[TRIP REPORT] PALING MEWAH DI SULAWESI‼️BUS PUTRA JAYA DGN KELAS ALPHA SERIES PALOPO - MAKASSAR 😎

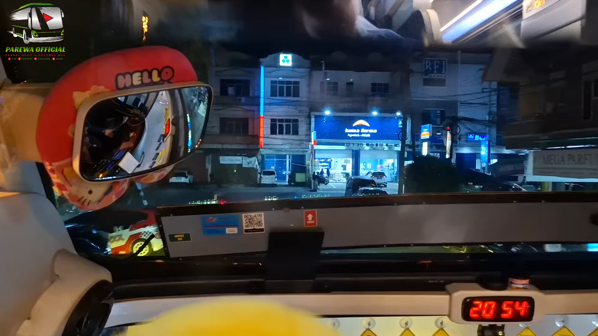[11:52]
Dan sekarang ini baru saja keluar dari terminal.
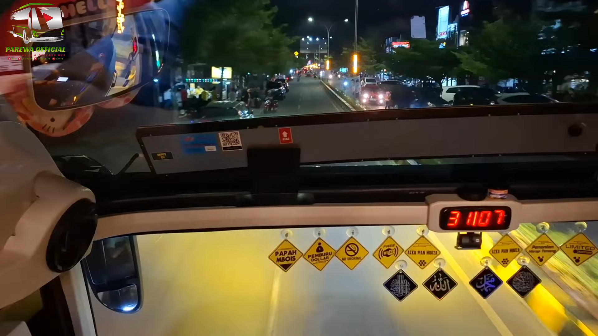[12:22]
Jadi kita bisa melihat ke depan pemandangan ya. Jadi seperti ini. Sekarang kita ini sudah di Jalan Jenderal Sudirman, Kota Palopo. Dan seperti ini suasananya di malam hari ya teman-teman.
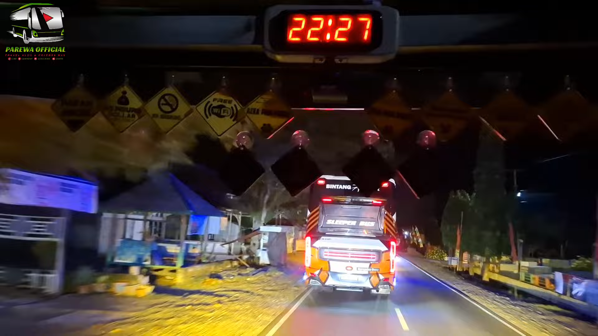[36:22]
Jam 22 lewat 27 menit. Mantap. Ada ya. Waduh, bahaya tuh kalau terfilm.
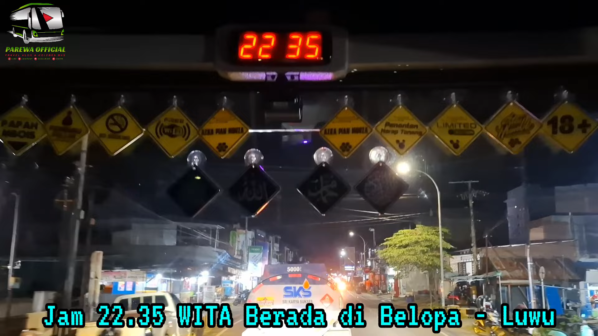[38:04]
Jam 22 lewat 35 menit ini sekarang di Belopa.
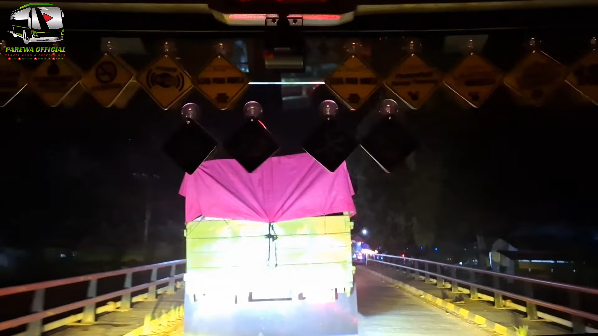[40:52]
Nah, jam 22 lewat 48 menit. Akhirnya sampai di Suli. Gue gembung. Wah. Ini. Yang ini juga truk mau berhenti, Ndak Ji. Susah mau berhenti.